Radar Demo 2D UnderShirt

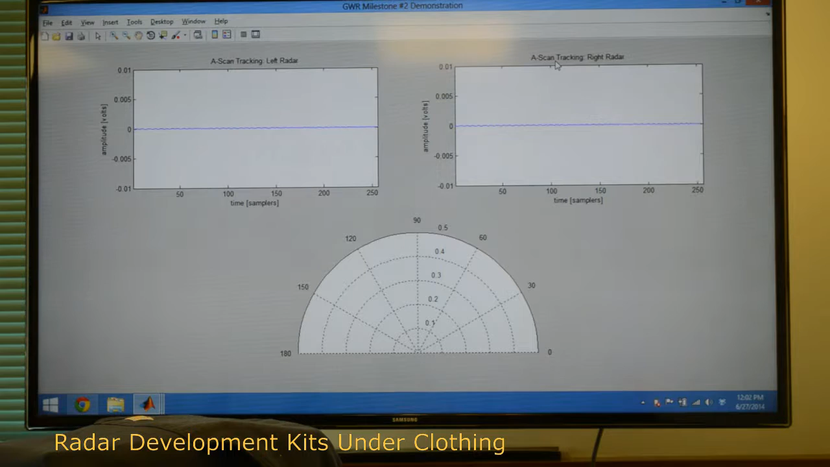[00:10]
Here there's no target present so it's not tracking a target. The target's introduced. You can see the tracking angle and range have now commenced.